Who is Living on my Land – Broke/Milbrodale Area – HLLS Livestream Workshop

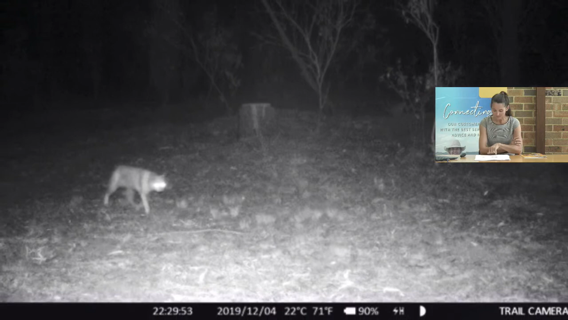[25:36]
37% of properties that participated had feral or stray cats captured on the camera.
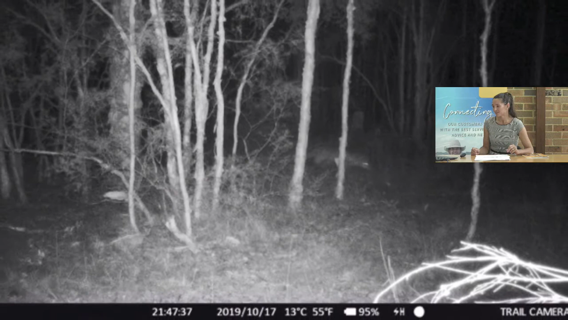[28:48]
it's very interesting to know what the numbers of vertebrate pests would be like lurking around. So
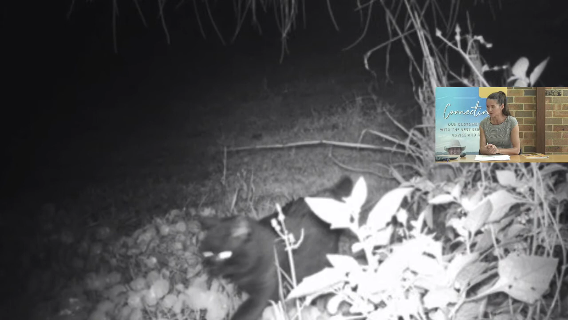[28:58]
hopefully that snapshot of what was found out there is of interest to you, that last little fox.
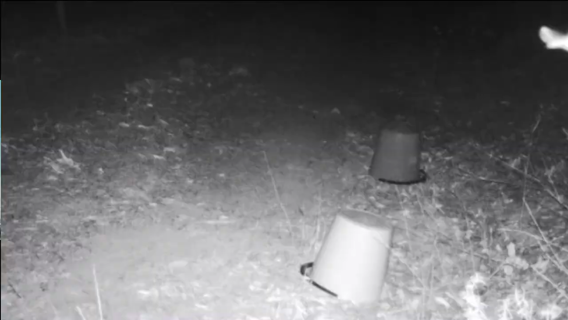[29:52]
mostly because nighttime shots, you can't,
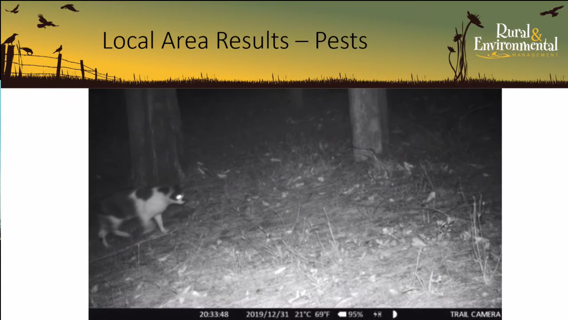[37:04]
pests for the Milbrodale area. And I don't know if anyone knows who that cat is. It was noted as a wild or a stray. So
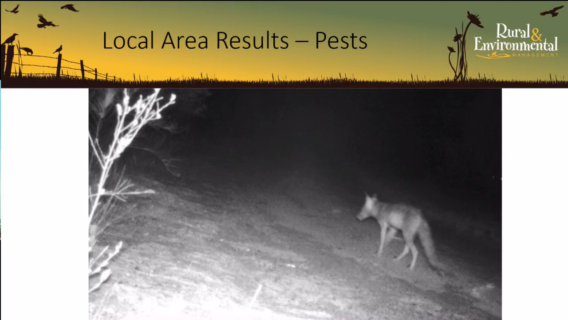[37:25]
So plenty of foxes, cats, European hare,
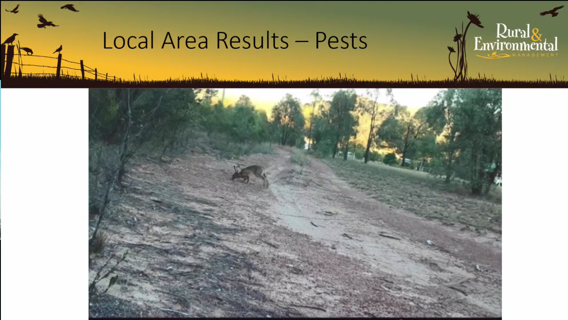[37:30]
another fox.
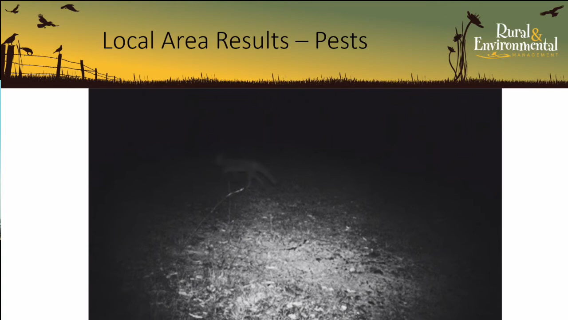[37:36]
As mentioned before, there were lots and lots, another cat. There were lots and lots of foxes captured.
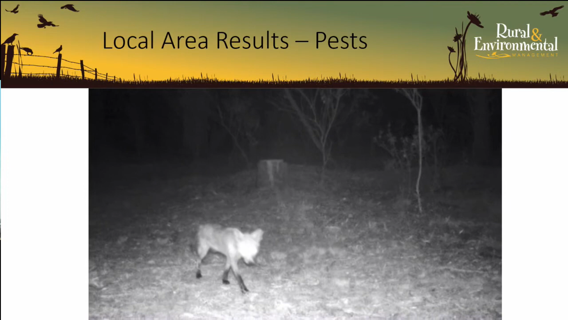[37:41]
This is just a couple of photos of them. So
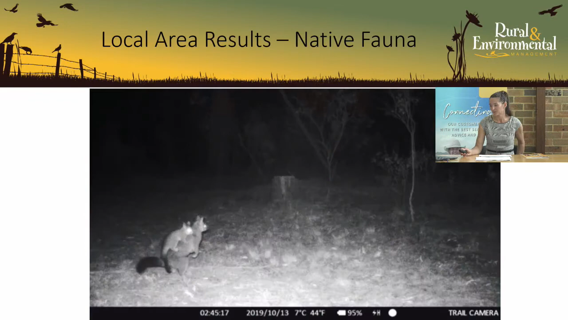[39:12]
It's a cute little possum getting a piggyback by mum.